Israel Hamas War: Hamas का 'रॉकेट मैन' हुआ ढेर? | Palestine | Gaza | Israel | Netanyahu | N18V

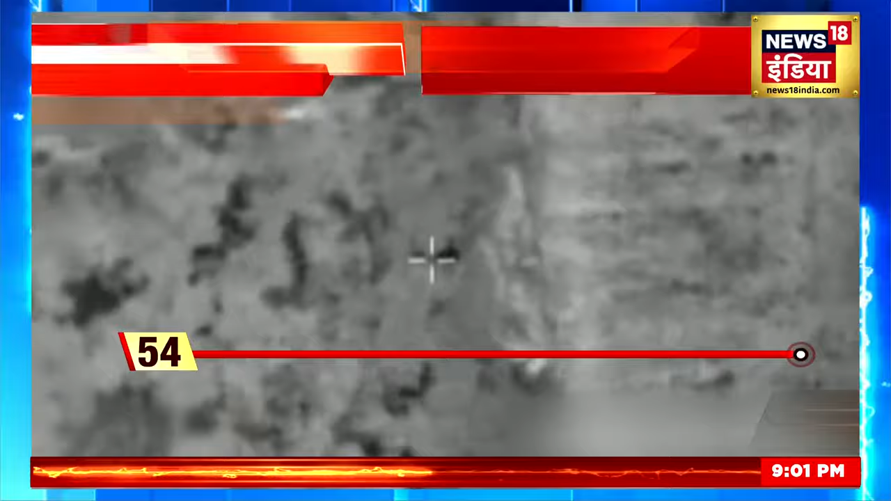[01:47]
اور اس کے لئے اسرائیل کی سینہ نے ایک فائٹر جیٹ کو بھیجا اور حماس کے اس مکھیالے کو نشانہ بنایا جہاں حماس کا کمانڈر ابو زنہ موجود خبرے کی چھوٹے راکٹوں اور بموں کا ایک بڑا زخیرہ بھی اس آپریشن میں نشٹ ہو گئے